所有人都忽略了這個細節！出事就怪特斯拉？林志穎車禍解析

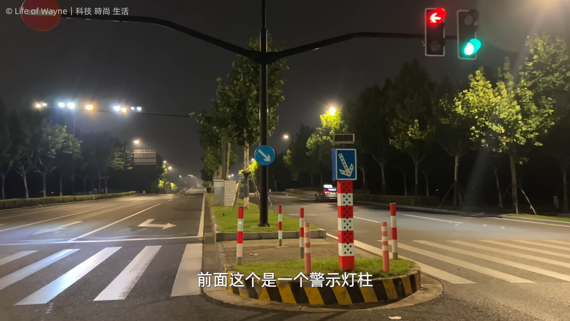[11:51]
前面这个是一个警示灯柱夜晚会发光周围和后面都是金属的防撞杆注意哦这个柱子是金属的